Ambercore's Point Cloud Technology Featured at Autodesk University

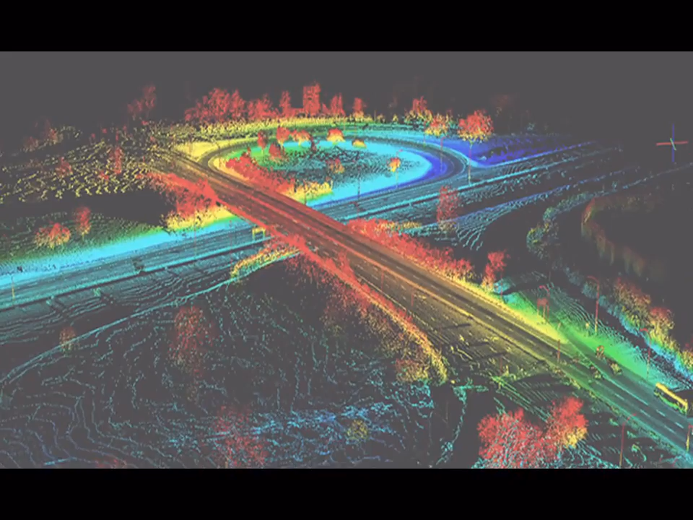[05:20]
And that's why the power of the AmberCore point cloud engine is so important. Well, that's fascinating.
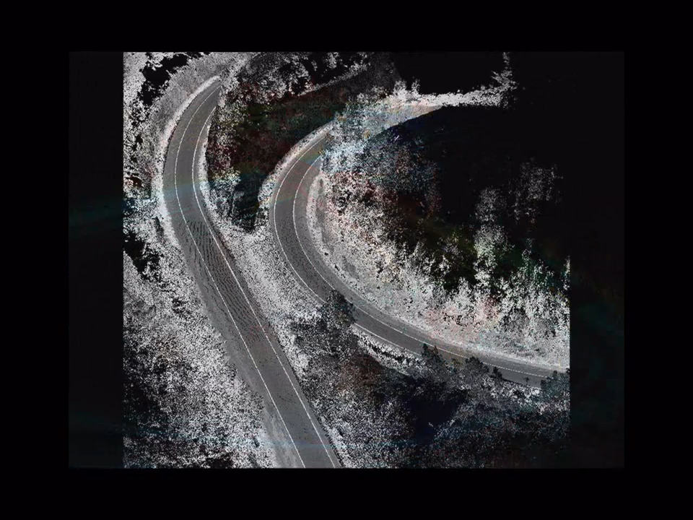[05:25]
What is AmberCore's strength in point cloud technology?
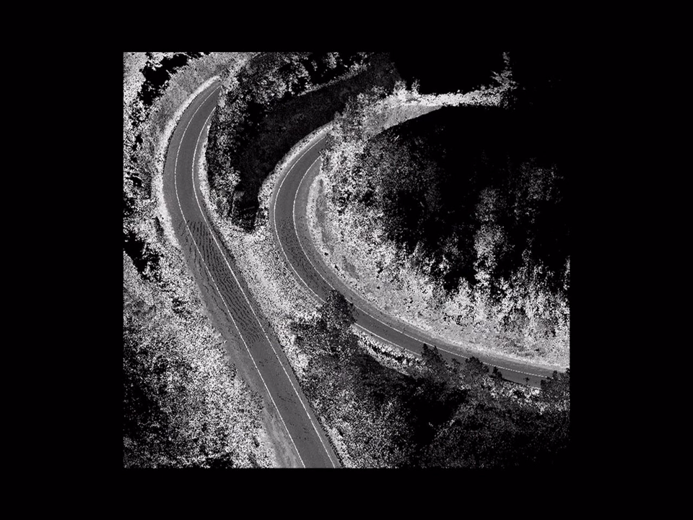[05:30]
So the AmberCore point cloud engine is able to efficiently process these billions of points. So CAD users using this technology, they're able to quickly import, efficiently view virtually unlimited volumes of LiDAR point cloud data.
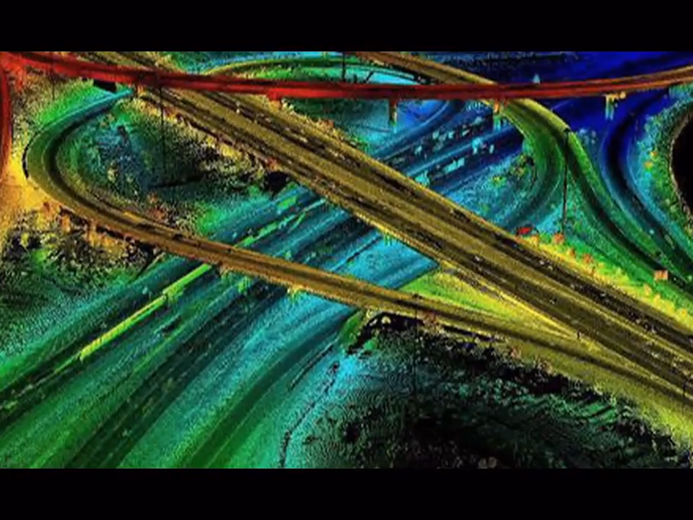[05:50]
This is the capability which has now been licensed and incorporated into the Autodesk products. Well, let's steer into the crystal ball for a moment. What about future plans for point cloud technology?
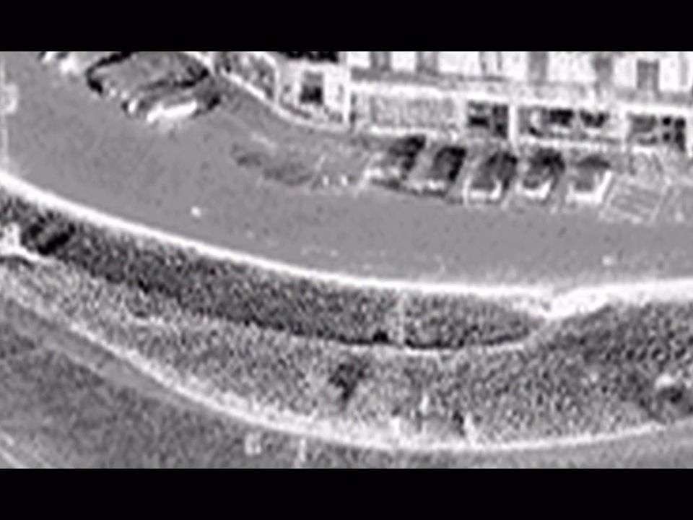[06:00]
detailed information that can be extracted from all these billions of points.
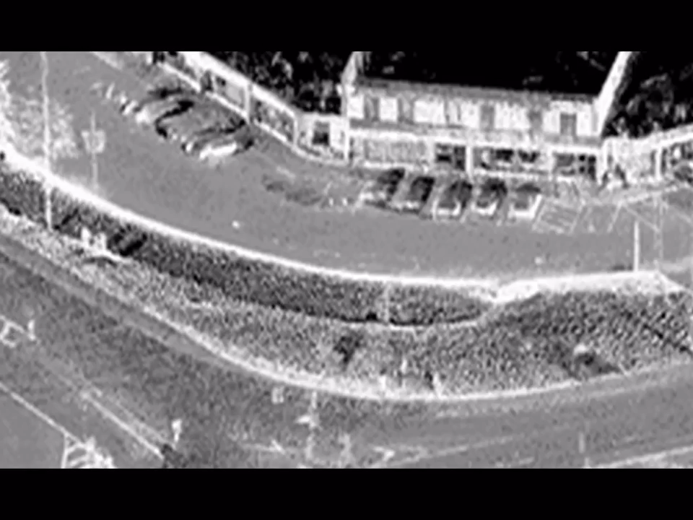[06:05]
So because our software can process the large point cloud data sets very efficiently,
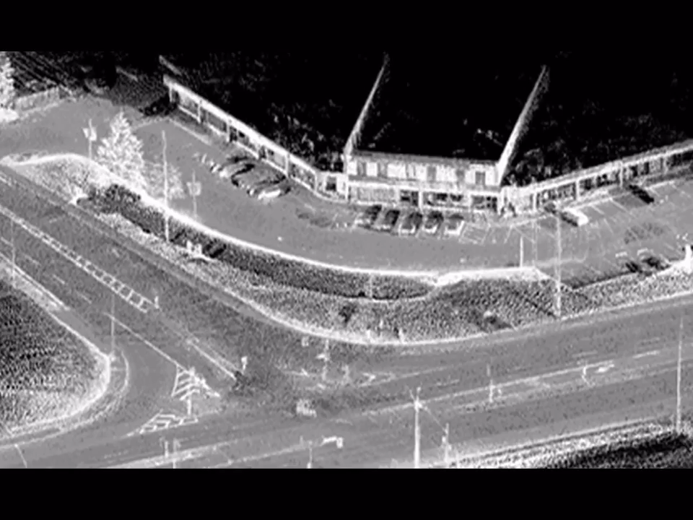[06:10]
we're now using this power to go in and extract detailed 3D and 4D data from the point clouds.
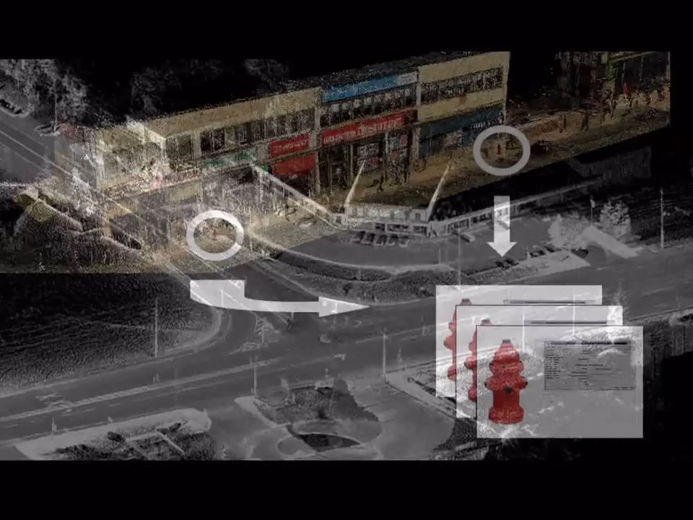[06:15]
But we're not only extracting this information, but we're doing it automatically.
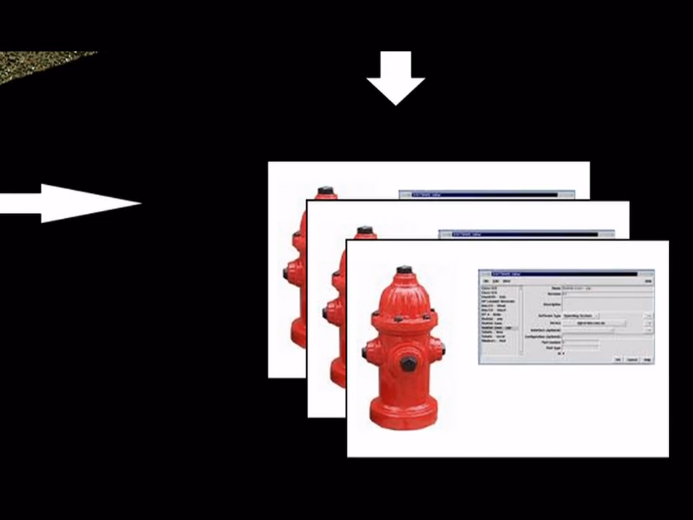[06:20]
For example, in the case of point clouds collected from a plane,
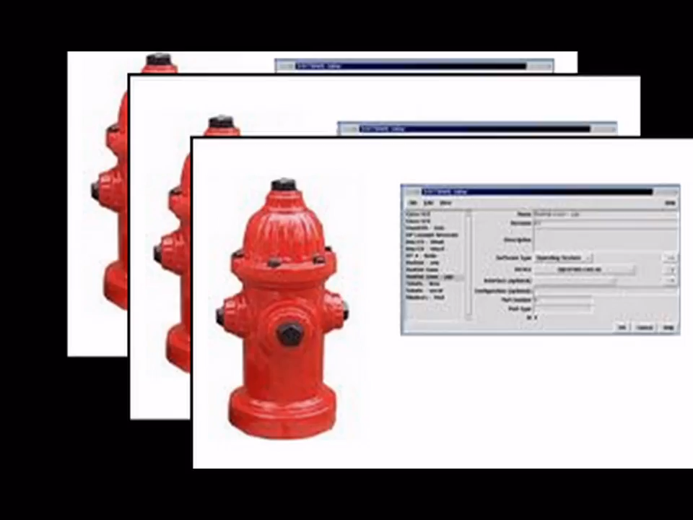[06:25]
the technology can automatically separate the ground surface from the features above the surface.
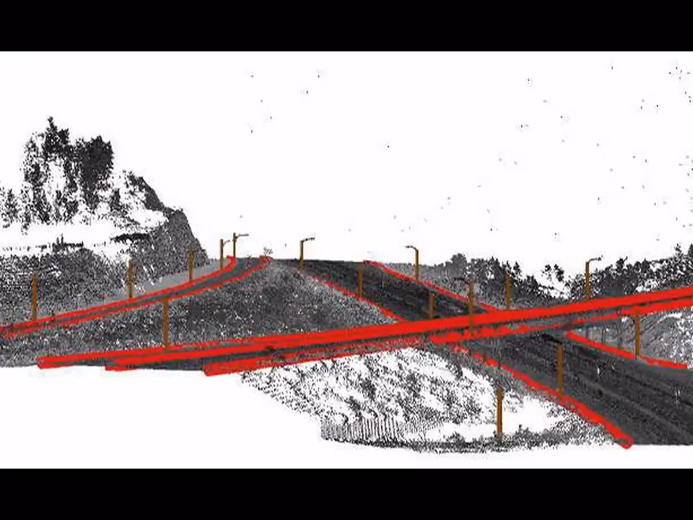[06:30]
It can be configured to automatically identify and extract features like complex building structures, power lines, overhead wires, poles,
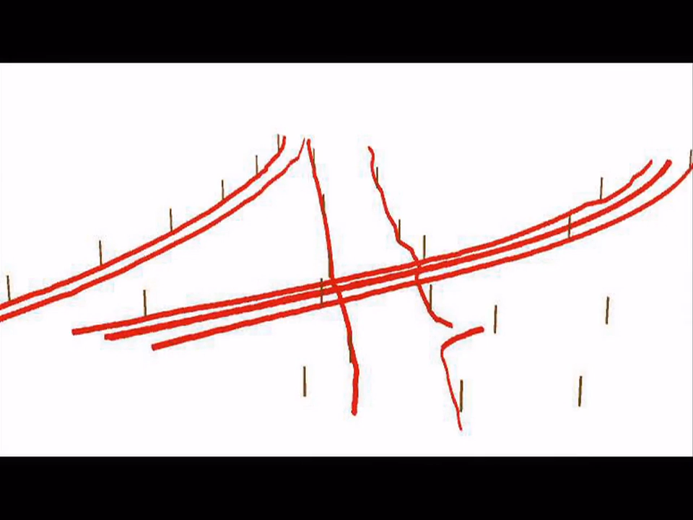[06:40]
light standards, and other distinct objects like that. Then it represents them in forms like vector 3D lines or symbols or 3D shells, which people are used to dealing with.
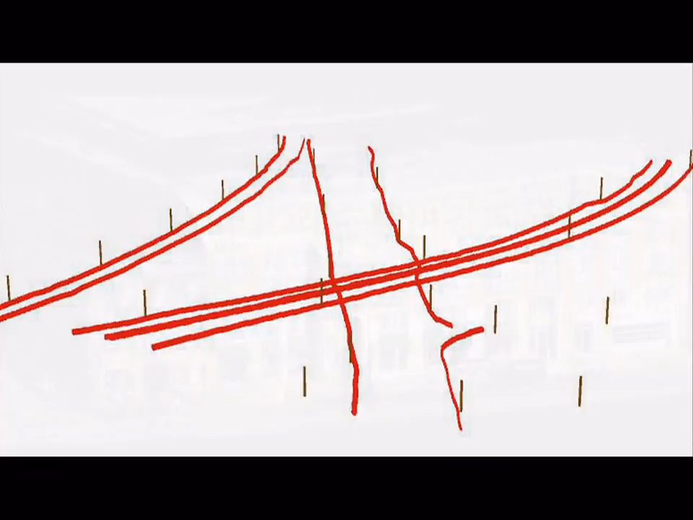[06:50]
The data is a lot smaller now,